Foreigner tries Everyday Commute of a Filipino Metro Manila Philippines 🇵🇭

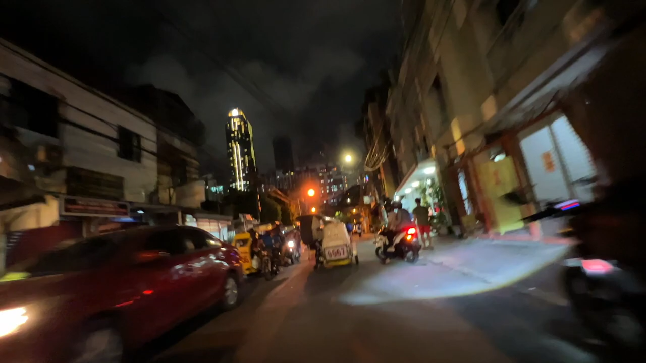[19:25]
Yo Oh, this is where we would turn left here Kuya, left here Left here
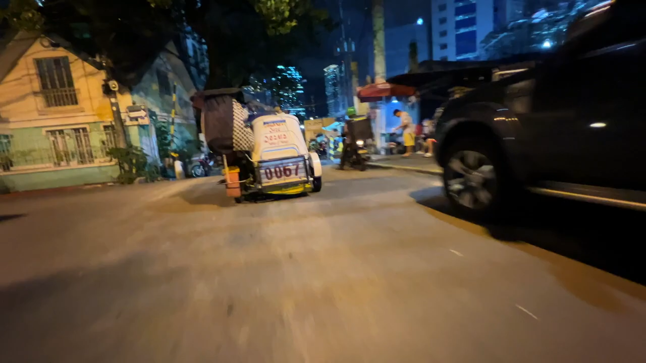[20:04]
Where you taking me, my brother? What's first we got left? Okay, okay, okay This is another route This is another route here All right, all right Ah,
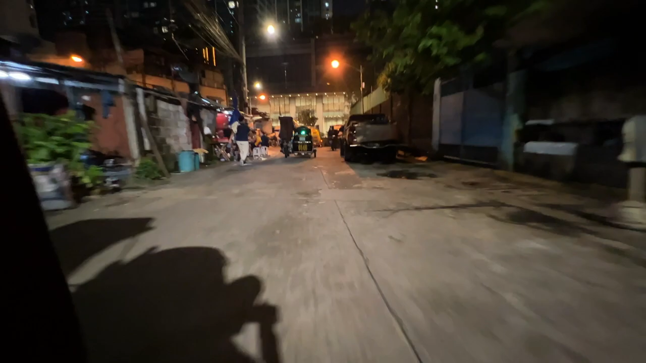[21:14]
There it is Oh, perfect, perfect, perfect, perfect